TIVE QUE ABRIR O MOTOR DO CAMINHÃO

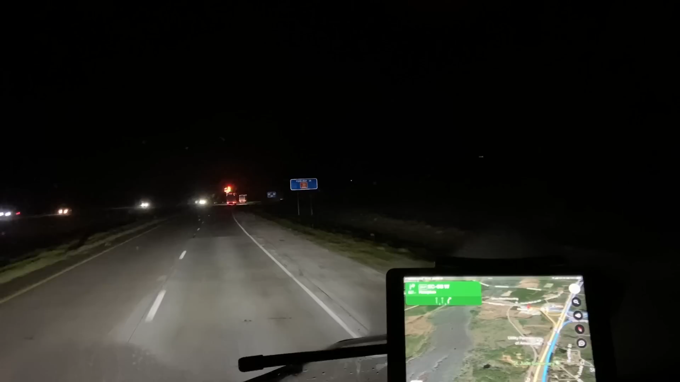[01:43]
Então, como eu vou ter que mexer um pouquinho no trailer, então eu vou ter que ficar parado aí, tá, galera? Depois a gente vai trocar uma ideia. Ele vai passar.
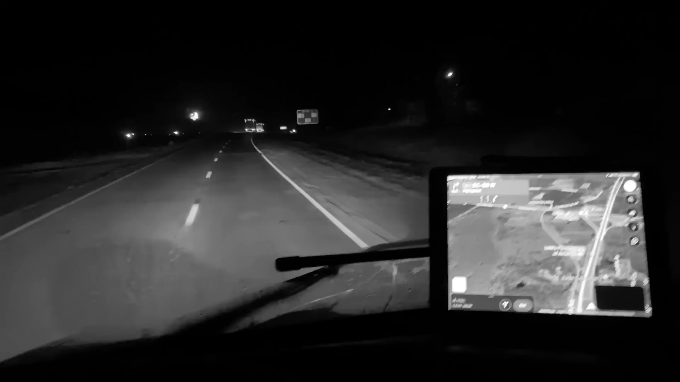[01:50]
Take exit 38 for South Carolina 68 West toward Hampton. GPS mesmo, só decido falar quando o Gilberto está gravando.